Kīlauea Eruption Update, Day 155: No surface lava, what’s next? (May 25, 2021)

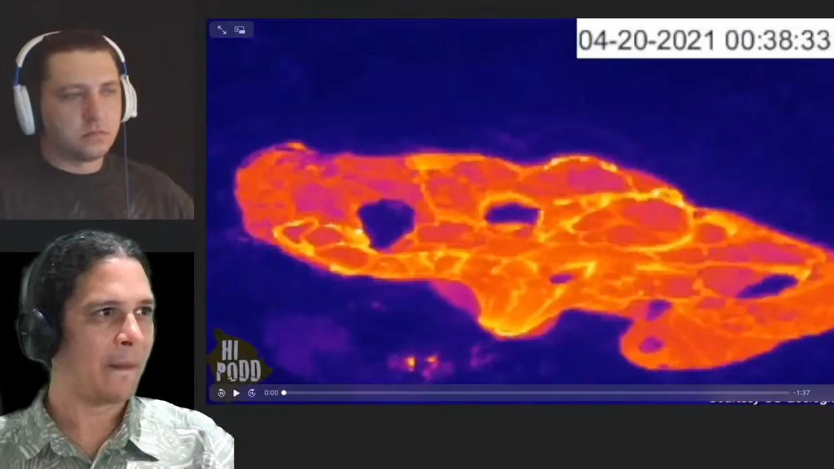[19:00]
And so before we address this, whether it's erupting or not, and I will ask Dane for your input here, because as we know, the USGS in the past has been had other criteria to judge whether eruptions actually end or not, right? As in, for example, 2018. And so we can consider that dynamic as we consider what's happening here in 2021.
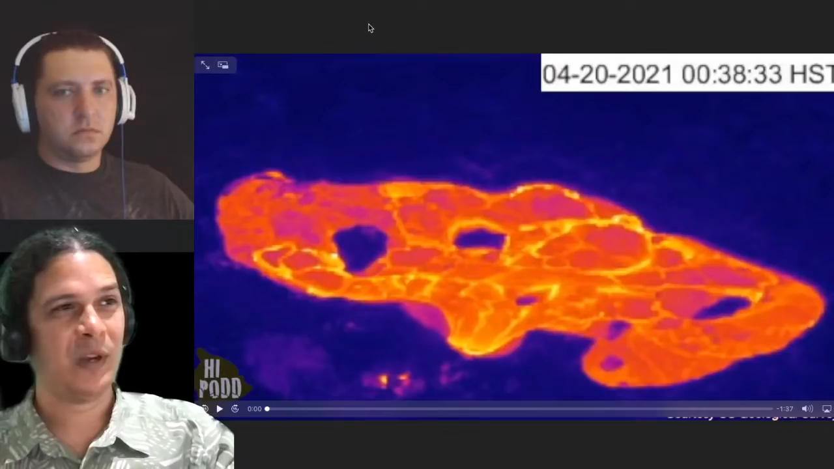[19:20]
But first, let me go through these time-lapse and web cameras and show you guys here. This is a similar view as USGS release, but I have it zoomed in for you guys a little more and sped up a little more as well,
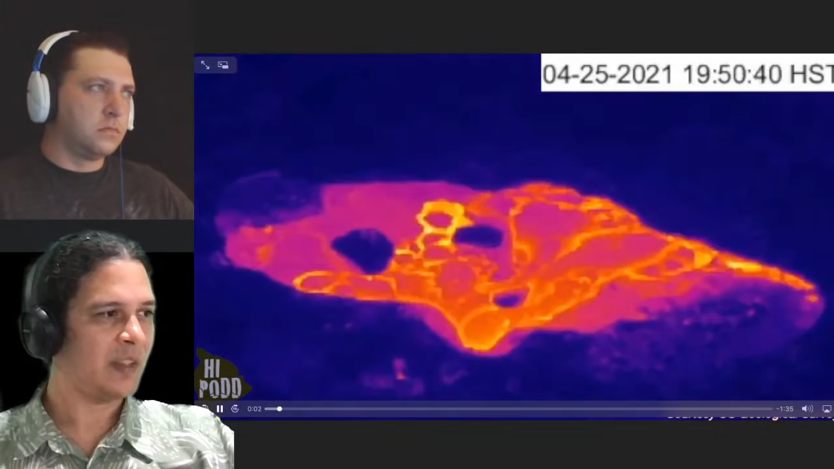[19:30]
so you can see a little bit quicker this process from the corners in, forming that flow, isolating the upper and lower ponds, and eventually crusting all the way over.
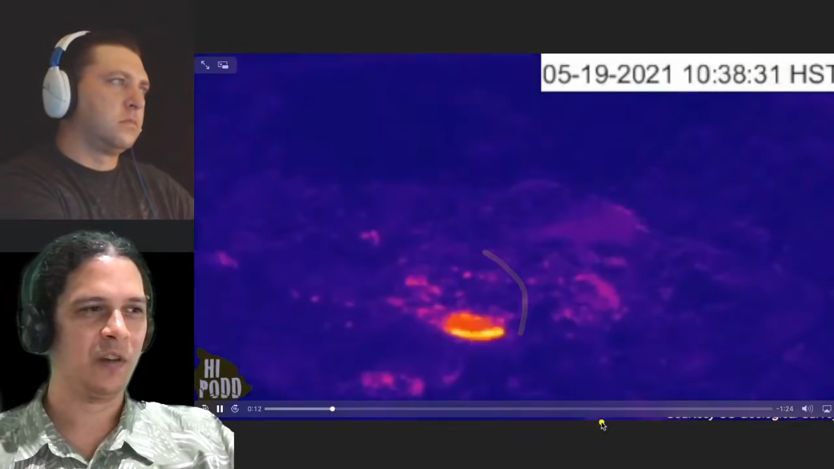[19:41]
Let it run one more time without the scribbles here. You guys can see that. Yeah, these are all F1 thermal camera from the USGS HVO.
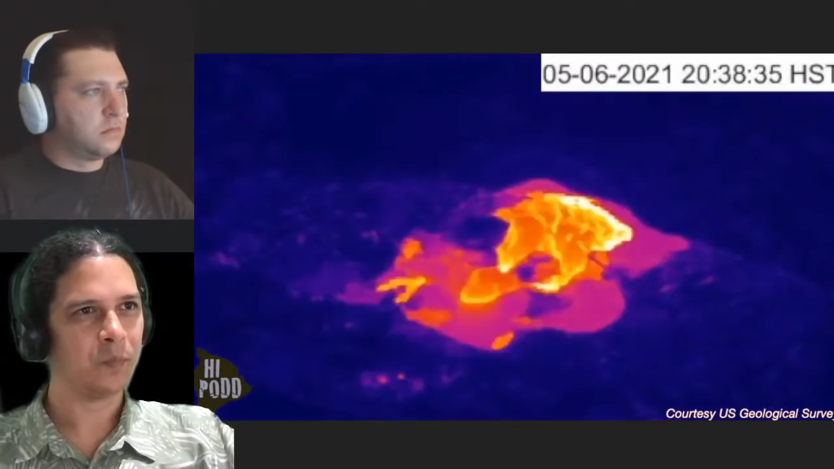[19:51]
All their courtesy imagery that we've assembled. Mahalo to Bob Martin. Shout out to Bob Martin for continuing that image capture as well.
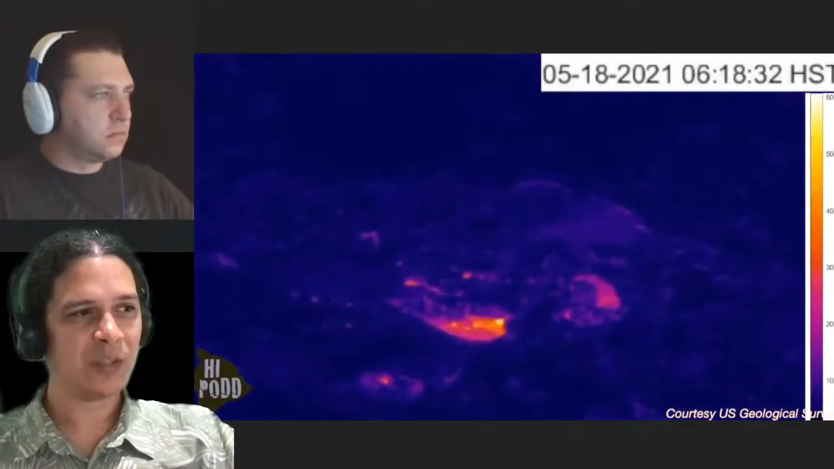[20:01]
Looking just at the past week here, you can see still some foundering happening at the beginning of a week ago. And that seems to peter out around the 20th, 21st. It pops back up again on the 22nd.
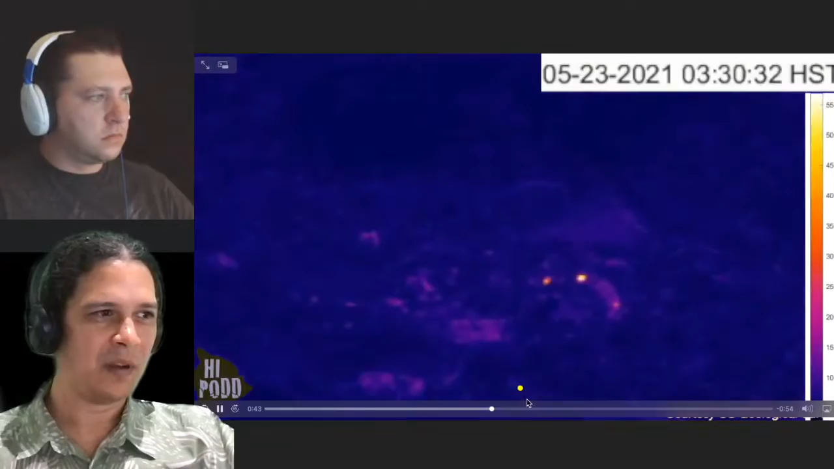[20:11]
And then you see just a couple of spots over here pop up on the 23rd. And that's really the last
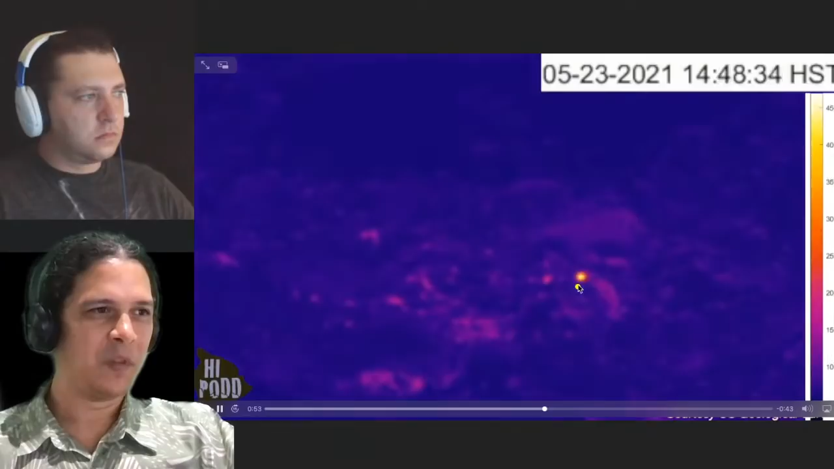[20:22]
convincing heat that's visible on this increment of time scale that we're looking at over here.
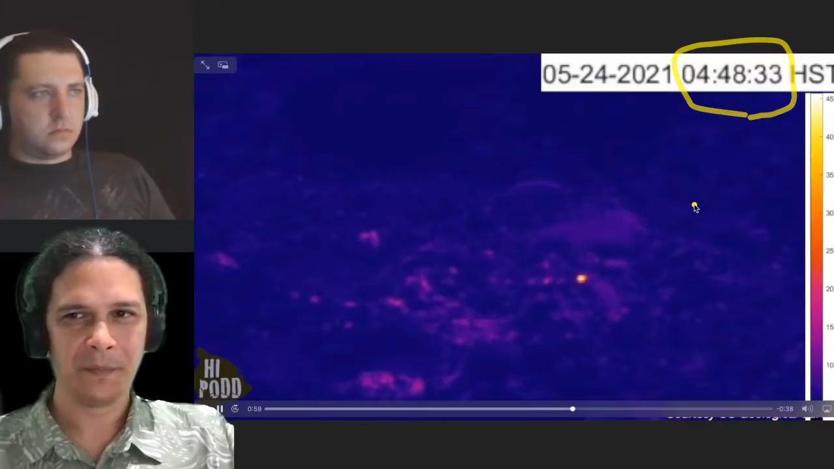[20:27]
So obviously, if lava pops up in between, you should see it hot in the next frame.
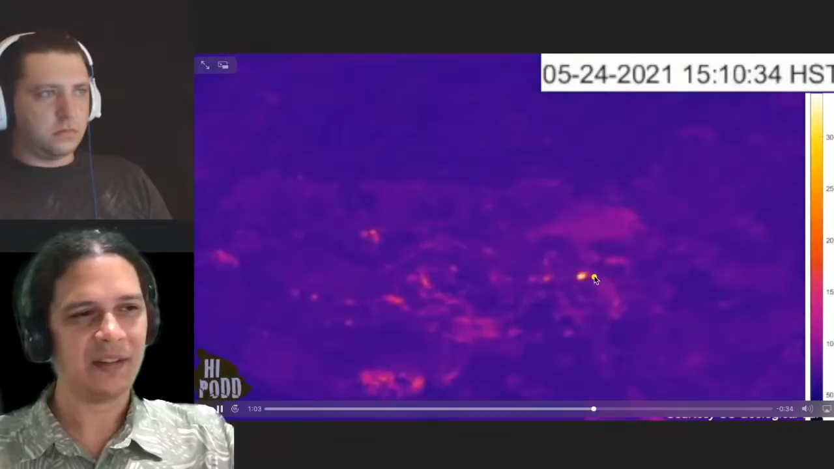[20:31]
And so what we're seeing here is likely a pretty good indication that there hasn't been any lava come up since the 23rd, in fact, out of either of those holes.
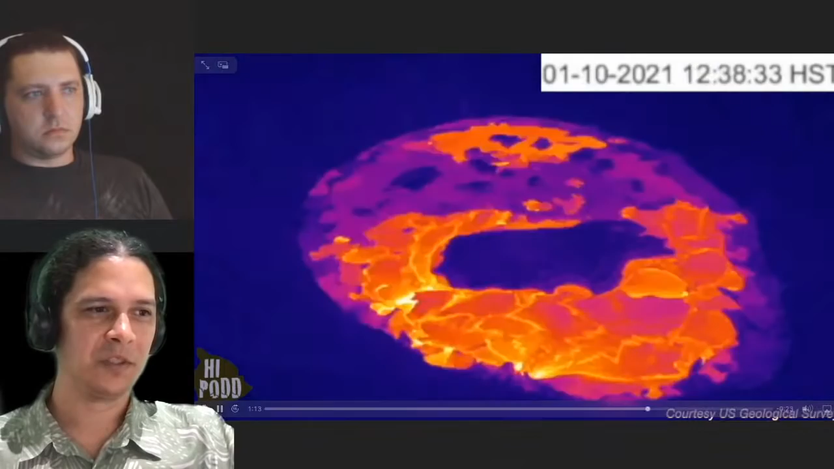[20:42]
So see it all in context from the very beginning to the very end here. Thought I'd assemble this for you guys. Now that we have the hole zipping up at the end here, all the way to solid.
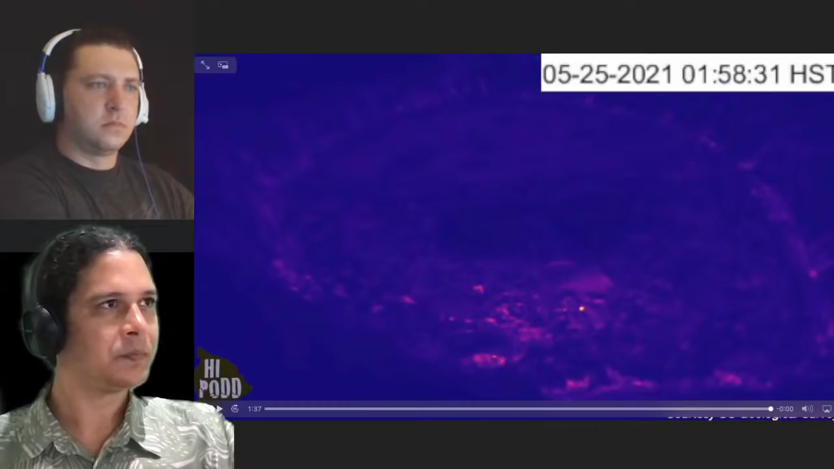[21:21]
So the more recent 24-hour automatic time-lapse from USGS is shown here. So for the last 24 hours, just that same glowing area.
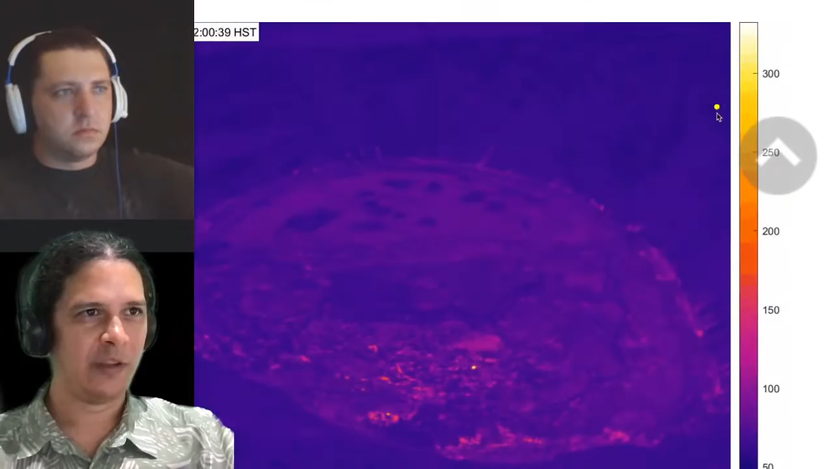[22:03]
it's been reset here. So now we're seeing our upper value is in the range of 250, 300, as opposed to 500, 600. And I don't know if we believe the exact numbers as being what the temperature is on the surface down there, but it's more what it's measuring at that distance from the instrument. Some attenuation, of course. But still, it's some indication of the relative scale of heat that we're no longer in that 500-600 range. We're down in a 200-300 range and fairly steady.
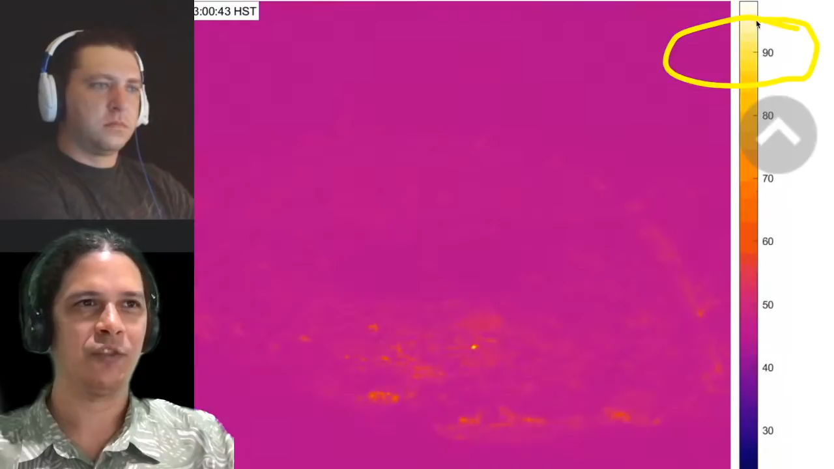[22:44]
So if you're interested to see if lava has burst out at any point and the colors are all rescaling all the time, then a key in this phase of the eruption is to look at that maximum temperature. And if you see a 500-600, just say, okay, well, it just popped open a little pad of lava somewhere where we see the hottest temperatures at that point in time. So as we watch over the next perhaps month to see what happens here,
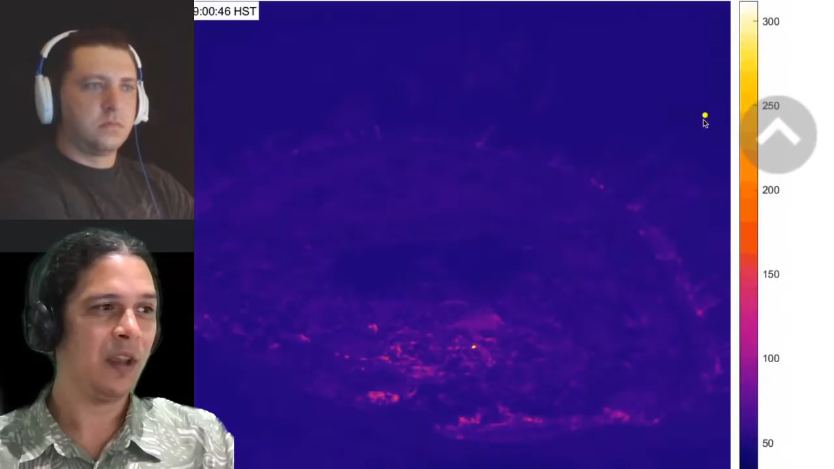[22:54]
that's something to keep in mind. A closer eye on now is this temperature scale here on the right.
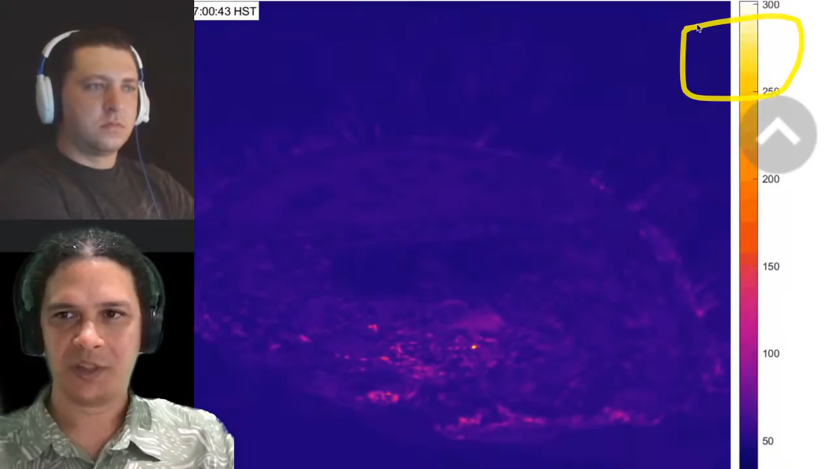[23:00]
So we'll cycle through a few of these other web cameras. And of course, because there's no more surface lava, the nighttime view, you really don't see a whole lot.